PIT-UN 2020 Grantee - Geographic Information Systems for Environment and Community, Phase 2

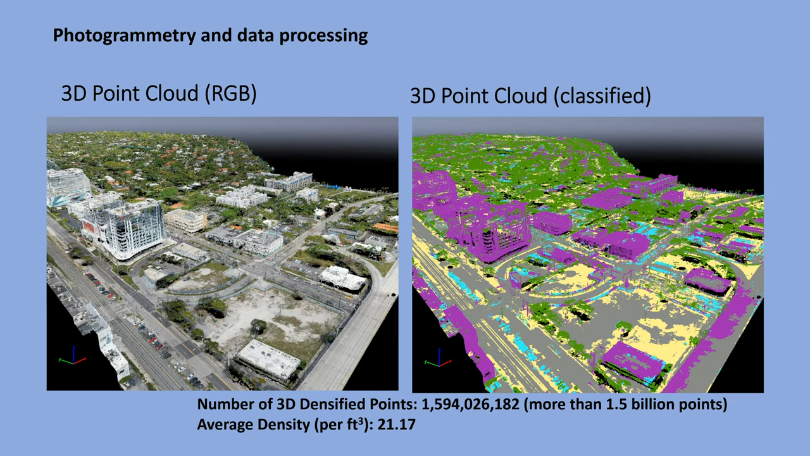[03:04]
1.5 billion points to analyze this area and to raise the urban models that would allow us to understand and to assess the impact of the hurricanes and flooding. We complete models like this. And those are very precise models that really let us understand what's what's going on.
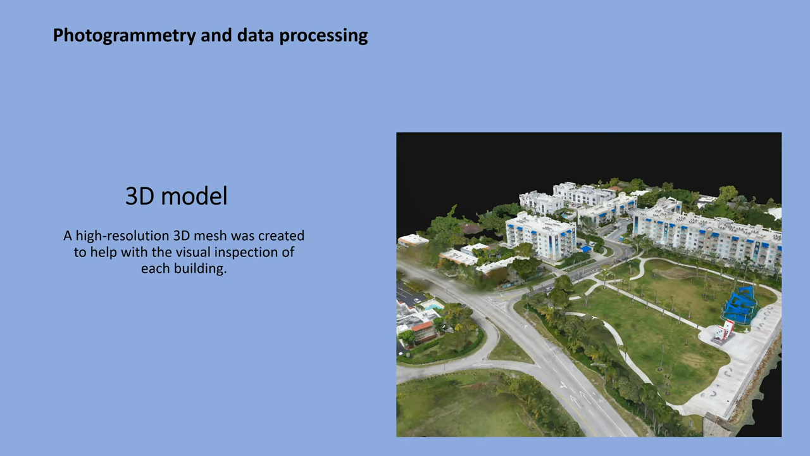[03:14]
And we actualize all data related to the human, to the human condition of the, of the buildings and also the whole census tract. In relation to the hazards, we are, we are working with,